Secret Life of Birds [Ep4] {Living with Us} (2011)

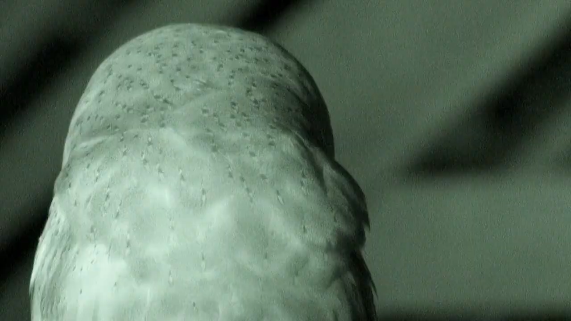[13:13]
Это сипуха. В природе они селятся в дуплах деревьев и горных расщелинах.
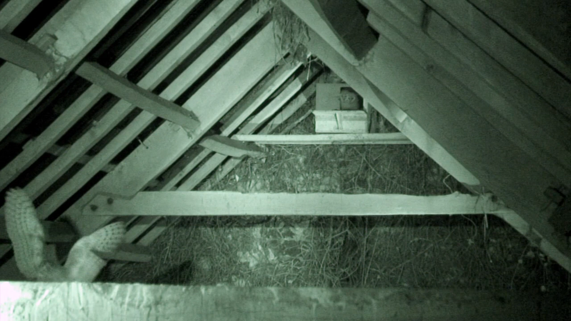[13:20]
Но для этой семьи устроено специальное гнездовье в полуразрушенном амбаре. Это один из способов увеличить популяцию сипух в Уэльсе.
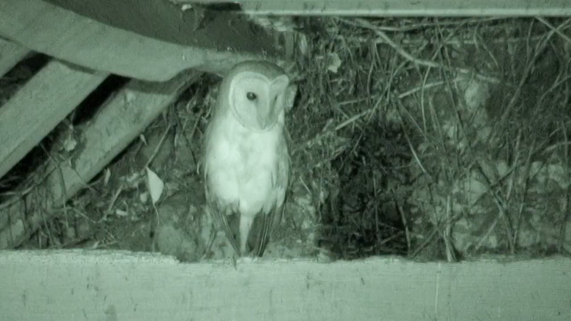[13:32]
Мы снимали их в инфракрасном свете в полной темноте, чтобы не потревожить. Птенцов пятеро.
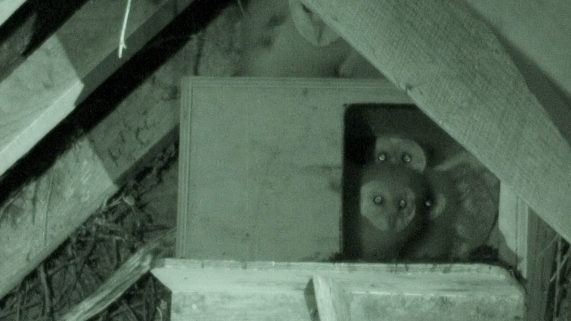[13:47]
Им около восьми недель, и они вот-вот покинут гнездо. Это правильно, ведь они уже выросли и окрепли. Должно быть, еды в окрестных полях предостаточно.
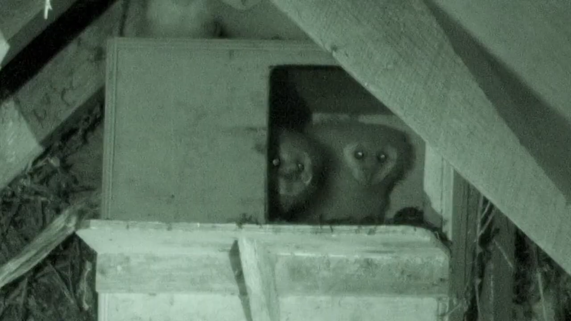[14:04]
В трудные годы выживают лишь сильнейшие из птенцов. Они получают больше корма. Немощные вымирают. Но в этом году все сложилось хорошо. Один из родителей, похоже, самец, принес полевку. Он отдает ее самке, а та уже кормит птенцов.